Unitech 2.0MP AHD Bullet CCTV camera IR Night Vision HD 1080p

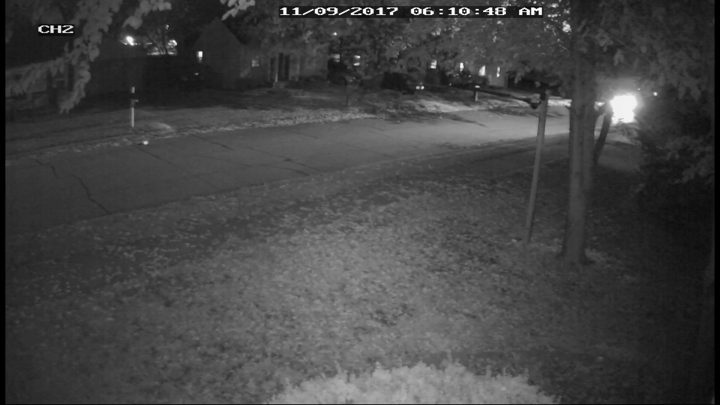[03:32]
So the nighttime footage right here, like I said, it looks good. It's totally doable. You can see the car pretty well.
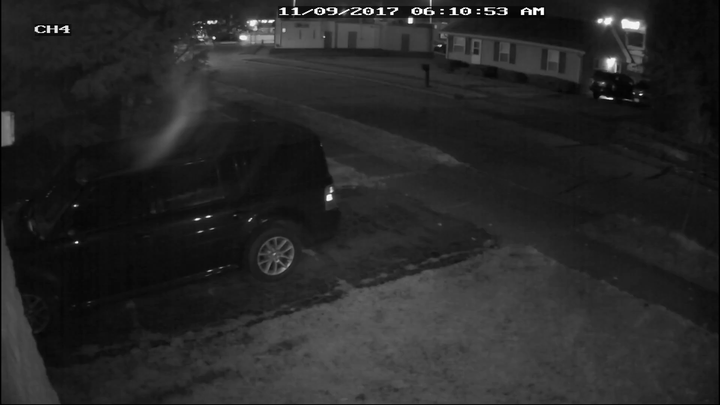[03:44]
And there's that glare I'm talking about from my beam light. If you found this video helpful in any shape or form, go ahead and give this video a big thumbs up and go check out my YouTube channel for more videos like it. Peace.